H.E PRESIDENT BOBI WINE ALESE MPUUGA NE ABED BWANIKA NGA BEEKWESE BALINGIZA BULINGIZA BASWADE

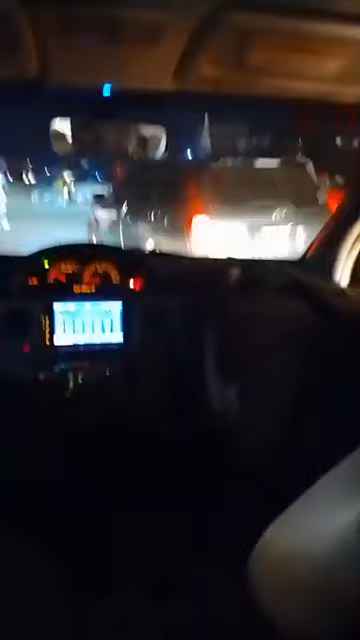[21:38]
baabo baba abantu baabo yiyo balinze president ago magye gaffe ugalaba abantu bali ku kkubo ku lawundi